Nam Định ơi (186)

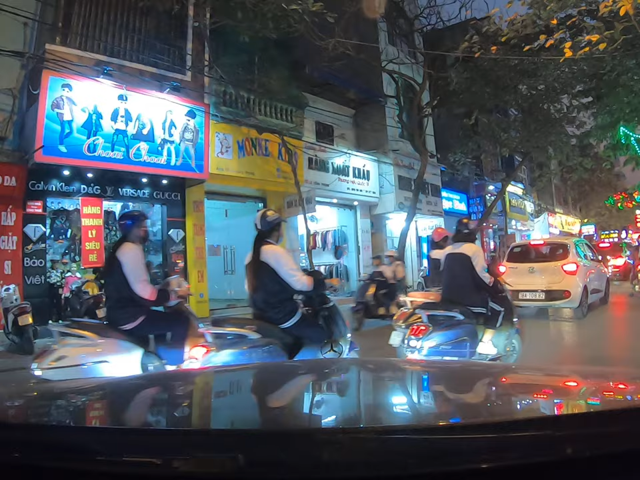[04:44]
Cái đường Nam Định đường nó bé lắm cho nên rất dễ tắc. Nhưng mà nó lại rất nhiều cái phố nhỏ, nó cứ rẽ phải rẽ trái, nó cũng đỡ hơn.
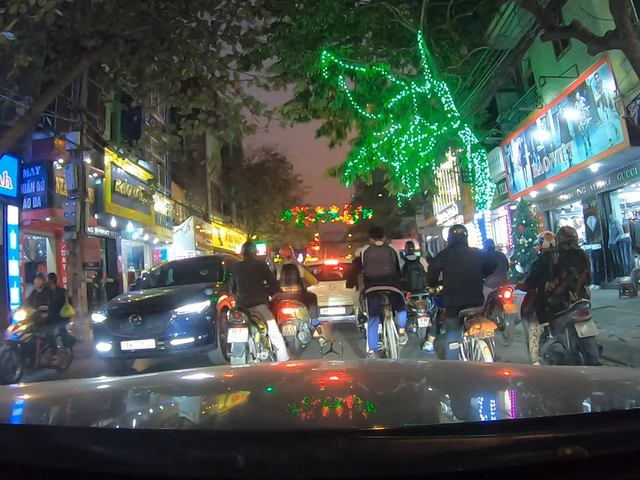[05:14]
Từ khách sạn Vị Hoàng ra cái chỗ đằng kia còn gần hơn. Đằng cái trang ấy. là về cái hướng đi về phía Nghĩa Trang gần hơn.